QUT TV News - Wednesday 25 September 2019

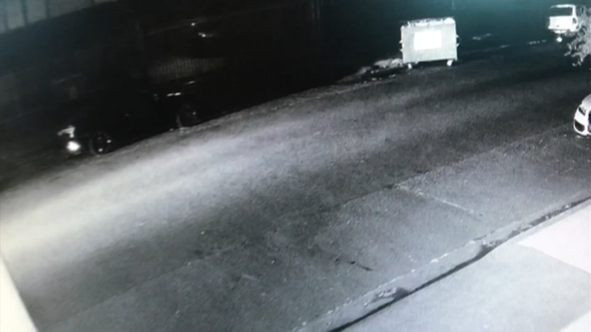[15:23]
Security cameras captured the 19-year-old youth
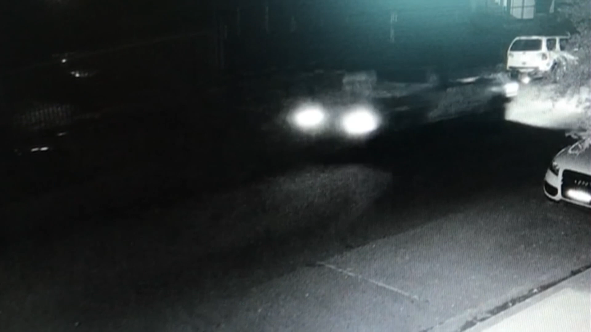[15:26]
driver allegedly speeding while approaching a T intersection.
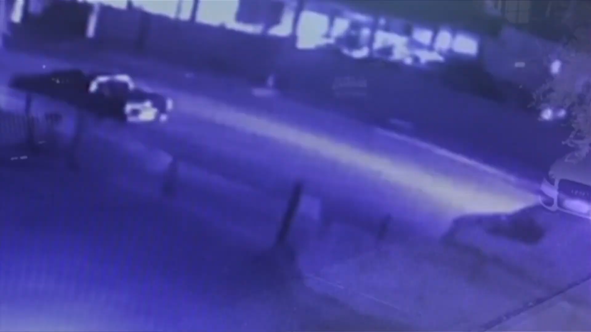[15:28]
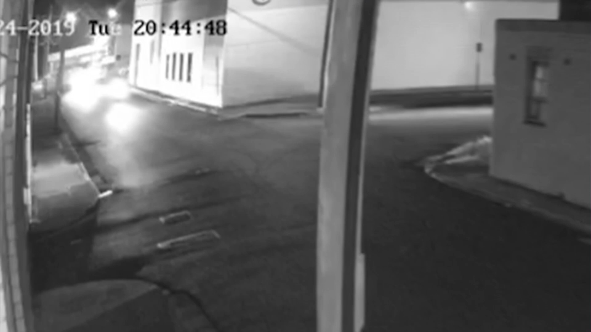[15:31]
It's claimed he went straight through it and hit the scooter rider who was heading the other way. Our crews did an exceptional job here this evening.